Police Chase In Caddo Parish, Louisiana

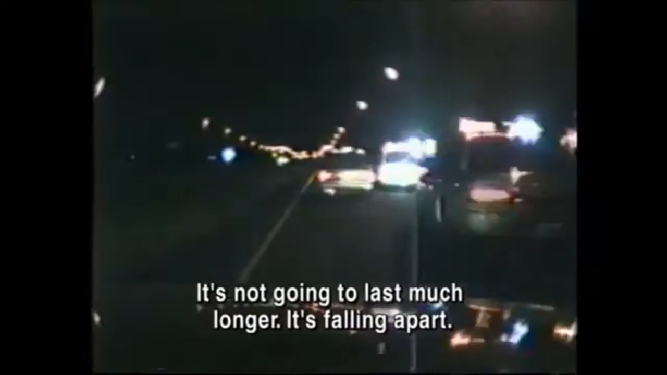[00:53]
Deputies flank the crippled vehicle, trying to figure out the safest way to shut them down. The officers try to urge the car onto the median, hoping it will bog down in the mud. But the young girl doesn't give an itch, so police pull back. After all, they're only kids. Deputies get a break from the car. At the end of the vehicle, they break at last. The suspect loses her final tire.